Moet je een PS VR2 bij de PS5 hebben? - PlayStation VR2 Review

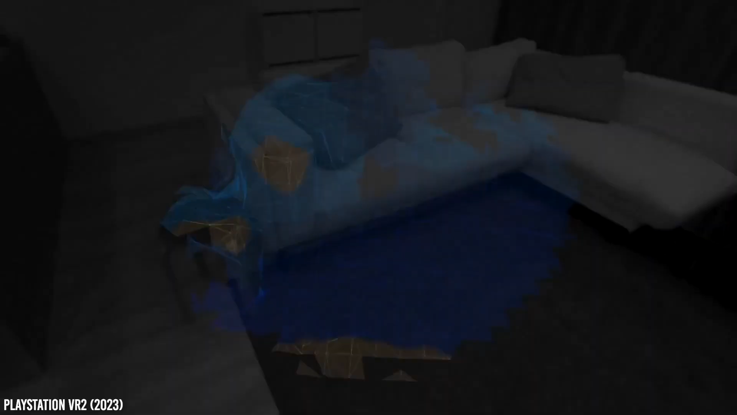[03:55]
En wat dat eigenlijk doet is, het laat de wereld om je heen zien via de camera's in de headset.
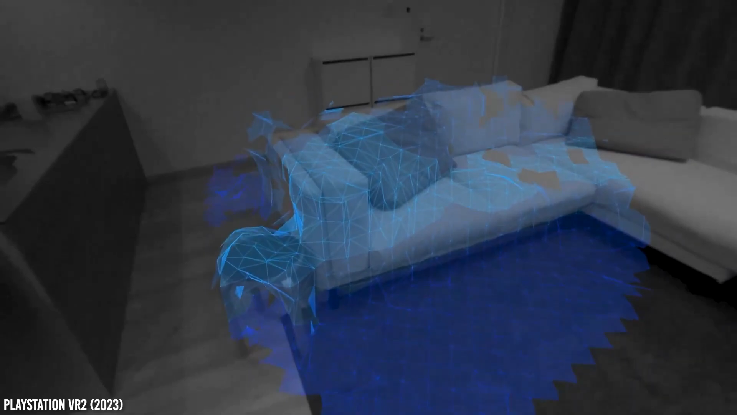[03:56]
En het voordeel daarvan is natuurlijk, je hoeft je headset niet meer af te doen.